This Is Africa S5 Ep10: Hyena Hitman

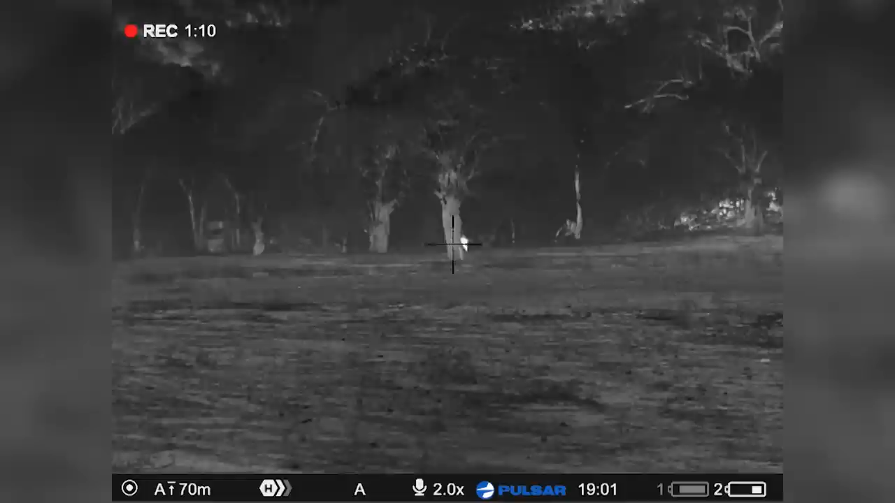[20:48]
Yeah. Okay, tell me when I've got a chest, I'll whack him. Okay. Well, he's behind the tree. Wait, you can't get him. You can't get him. It's just... This gun will reach there. I want him now. Just film him.
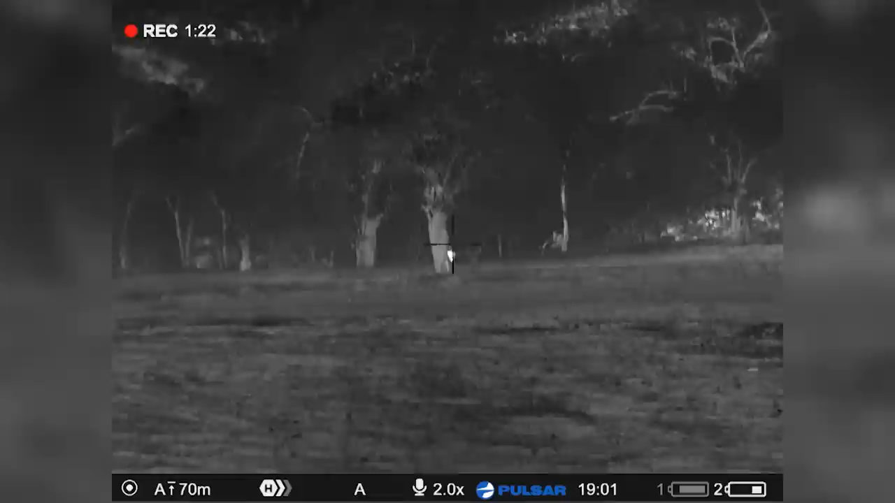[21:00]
I can hit him behind the shoulder. Okay. Shot. Is he down? Yeah. Did he stay there?
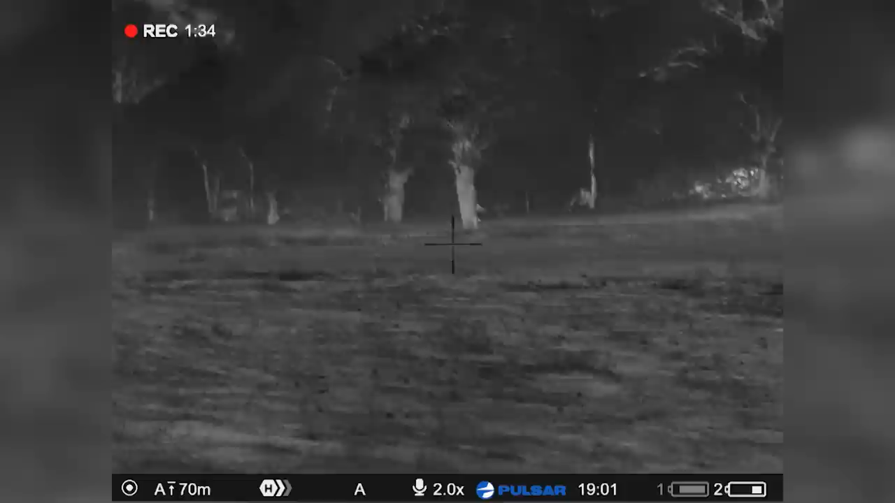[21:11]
He's down. That's 250 meters. There you go. He's flopping around. Yeah, I see him. He's behind the tree for me.
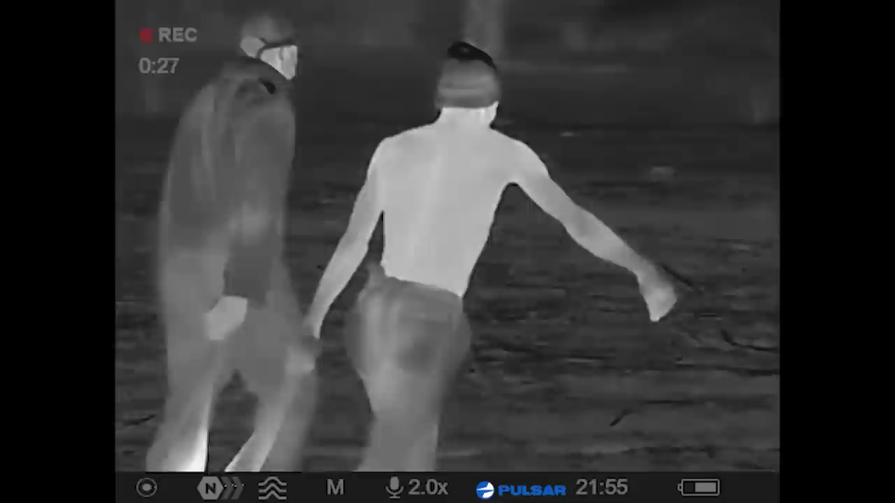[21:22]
I could not actually believe the quality of what I was seeing. And, you know, finally I've managed to get my hands on some of this gear and it is absolutely phenomenal.
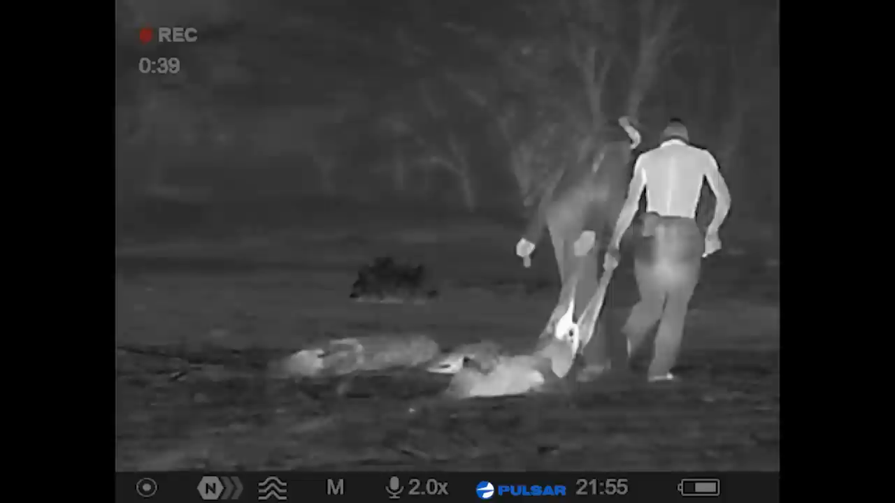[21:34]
I mean, anyone who's hunted hyenas at night knows that if you turn on a flashlight, they run. It just goes to show that in pitch darkness, we can now hunt. We can double our hunting time. Hunt in the daytime and at nighttime. So it's really incredible.
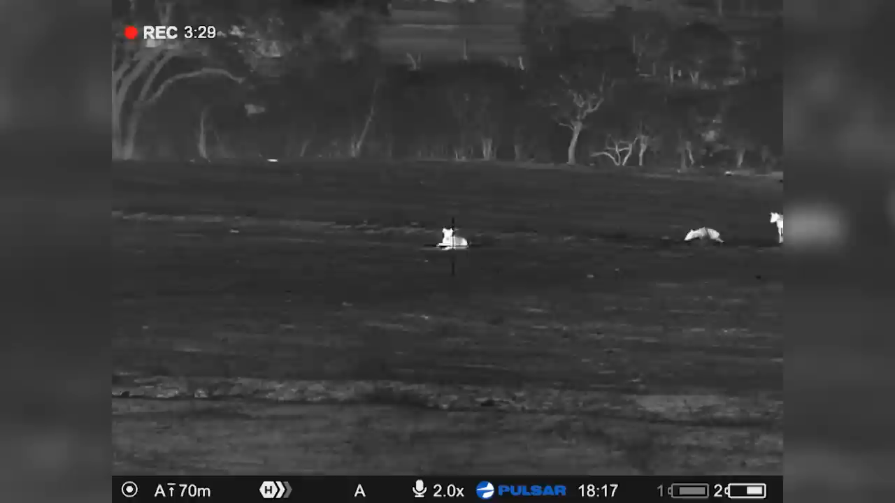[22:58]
And you know, to be honest, I was really nervous in the beginning, and it was I wasn't confident of my shot, so I didn't make one, and I waited, and Steve was very patient with me, and I waited until my heart had slowed down a bit, and I was ready to make a clean shot, and I did.
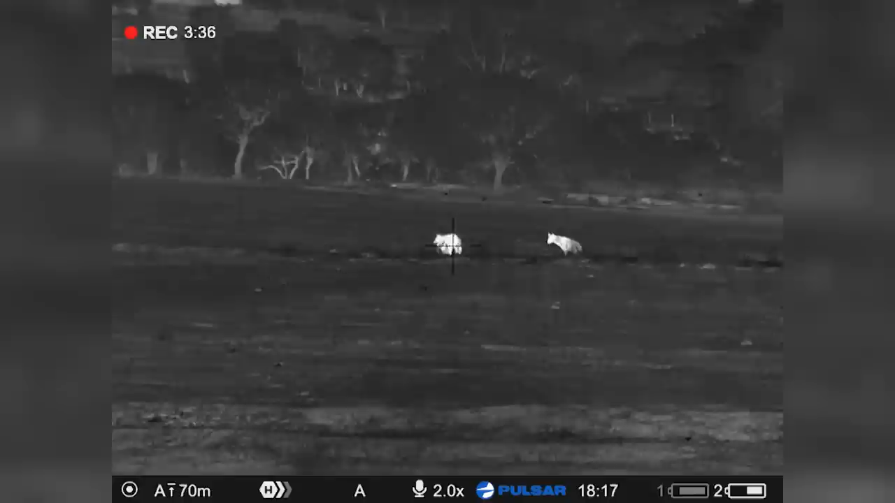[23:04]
She went down and then she got up, tried to get out of there and put another one in, and that was the end of her pretty much. And then a little bit later, another one came back in, and Steve whacked him.
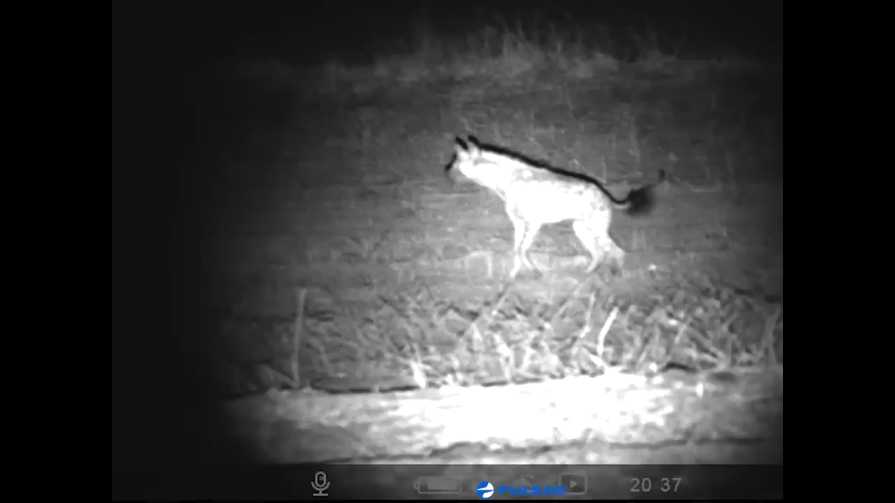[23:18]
I think that's a little male. Yeah. Males are smaller than females. And then she started running straight towards us, and I had a shot.
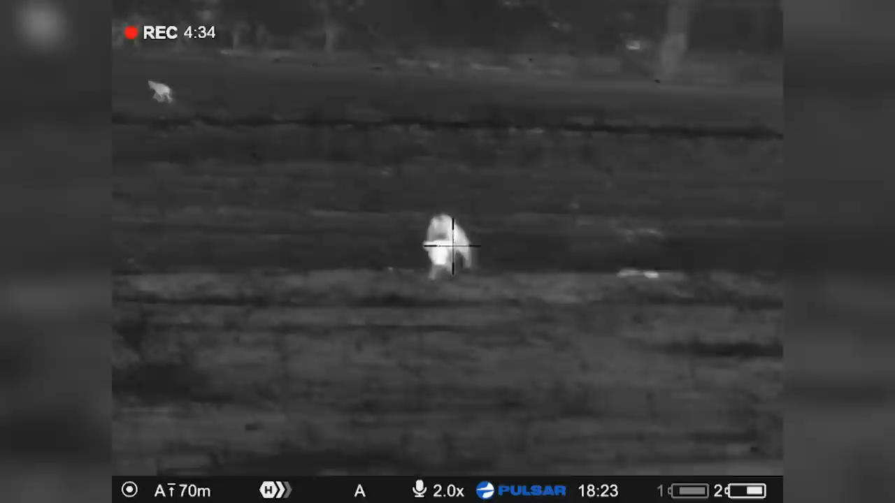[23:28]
And we ended up finding her. And then eventually, lastly, another one came in, and it was at a really long distance.
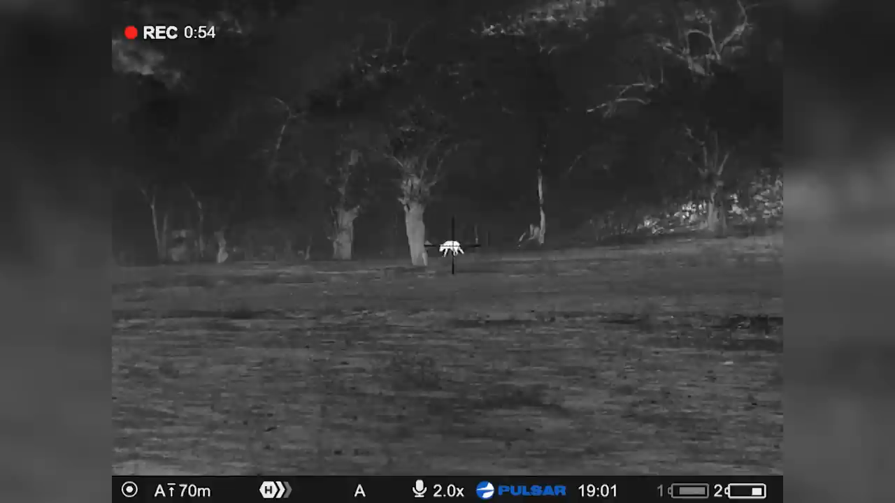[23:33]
So Steve, used the 300 Win Mag. 300 Win Mag. Yeah, with the front attachment Pulsar. And the shot's just over 250 meters, which is quite outstanding for a night vision and products like that.